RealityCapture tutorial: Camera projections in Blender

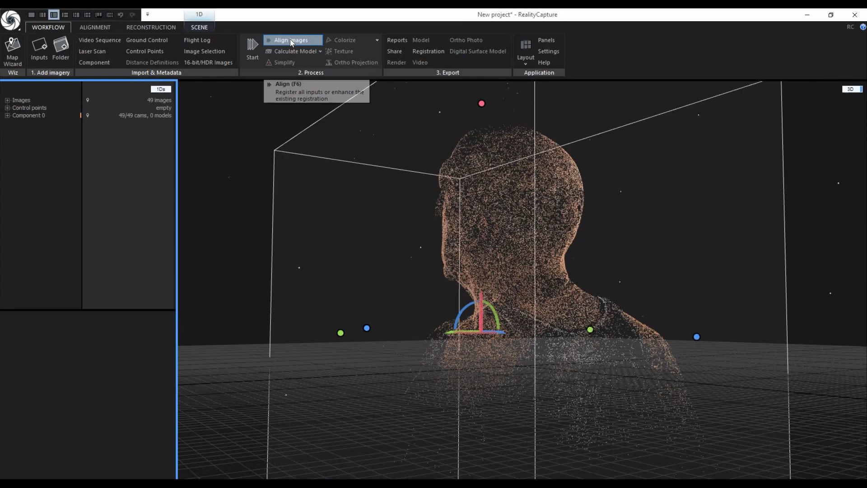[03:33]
Now after the alignment it is a good time to save the project for the first time. Click on the reality capture icon and select save as.
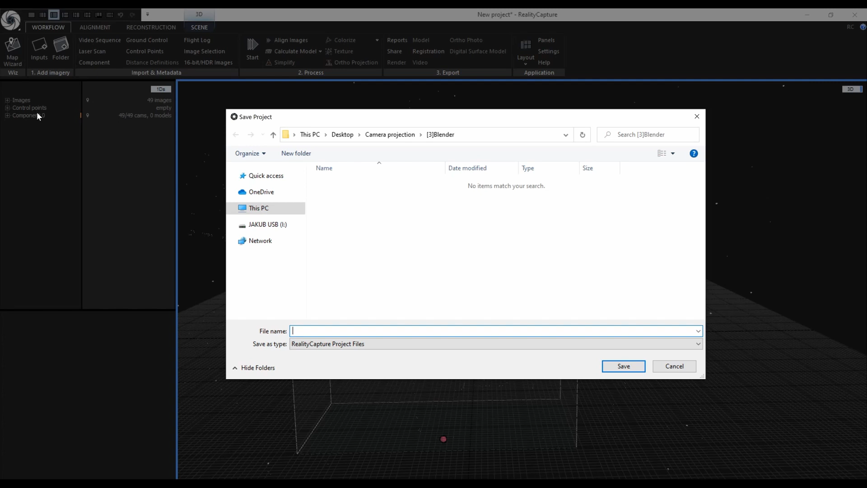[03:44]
Go to the folder where you want to save your project, name your project and then click on save.
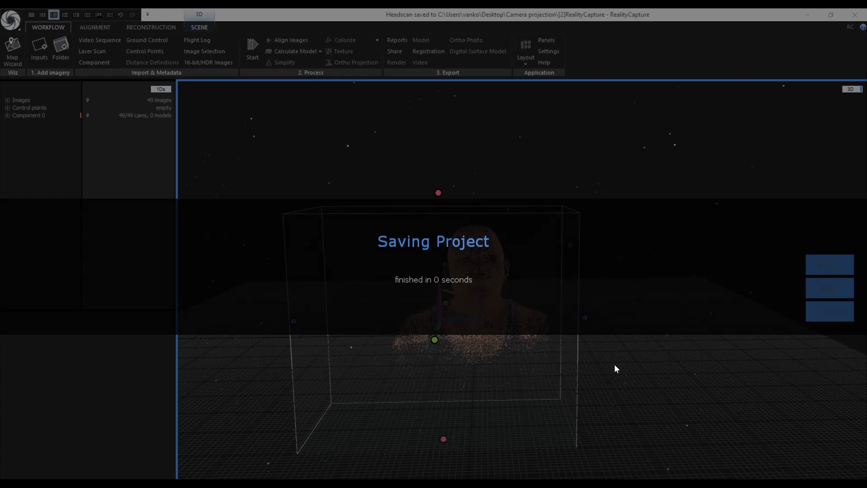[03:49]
You can check the alignment report when clicking on the created component in the 1D's view. Before creating the mesh I will resize the reconstruction region so I speed up the whole reconstruction process.
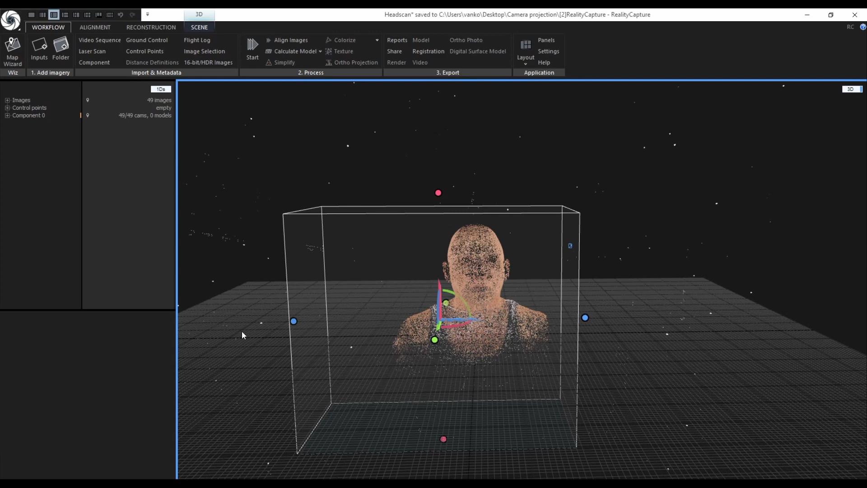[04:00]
First switch to the top view and use the box widget to resize the region in this view. For switching to the top view you can use the number 2 key on the numeric keyboard. Do the same in one of the side views to adjust the top and bottom of the region.
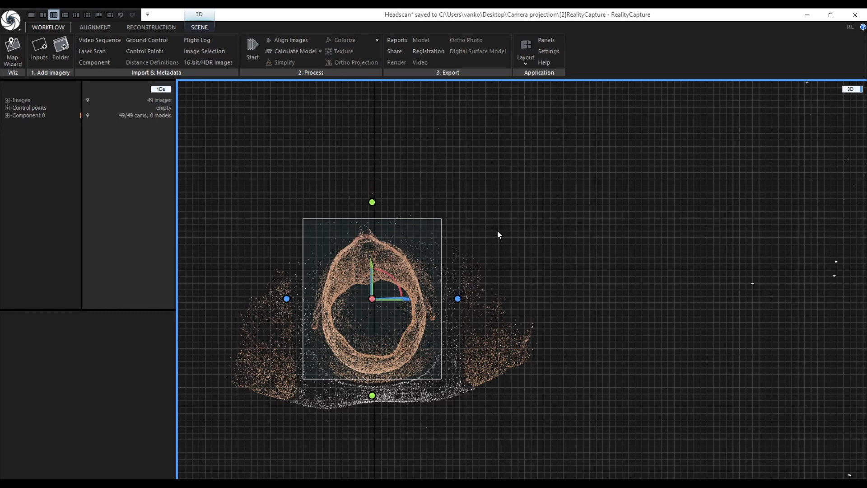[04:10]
For example shortcut for the left view is the number 4 key.
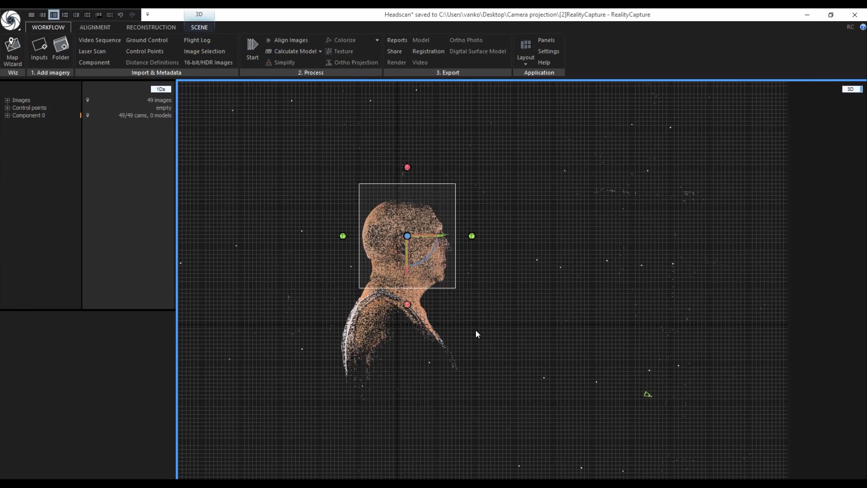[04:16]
After resizing the reconstruction region click on calculate model.